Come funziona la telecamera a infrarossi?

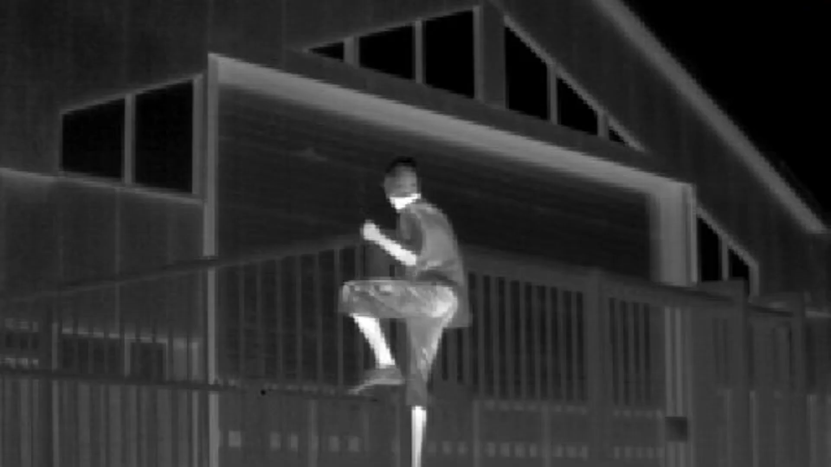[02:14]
Senza l'ausilio del flash, i contorni del corpo verranno mostrati con una colorazione viva, mentre con l'apporto del flash le immagini saranno di gran lunga più precise, tratteggiando l'ambiente globale in bianco e nero. La telecamera di sorveglianza a infrarossi è la visione notturna. Come abbiamo visto finora, la telecamera di sorveglianza a infrarossi è un alleato prezioso per monitorare la casa durante la notte, complice la visione notturna impeccabile. Questo rende la telecamera il completamento ideale di un sistema di sorveglianza da esterno, e all'interno.